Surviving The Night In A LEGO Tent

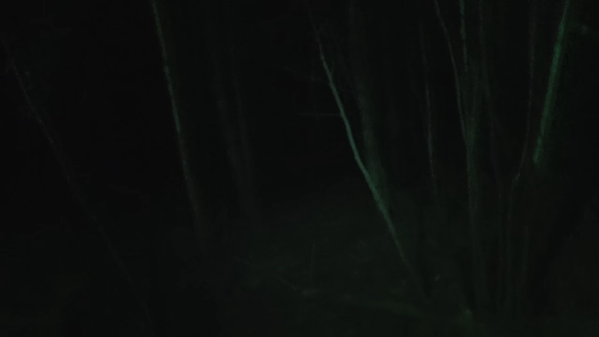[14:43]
What the fuck was that sound? Oh my days. I know it was a bird, but when you're on edge like I am right now, any sound, yeah, is sketchy.
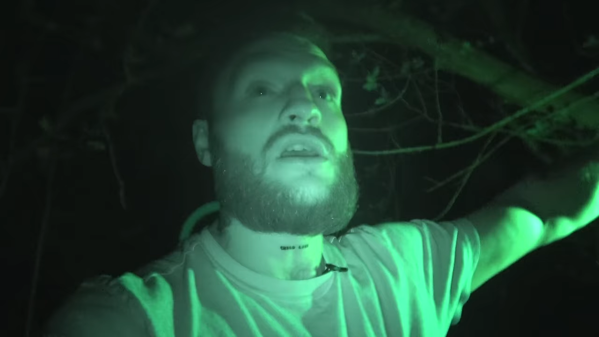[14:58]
I'm gonna try and get back to sleep. wish me luck.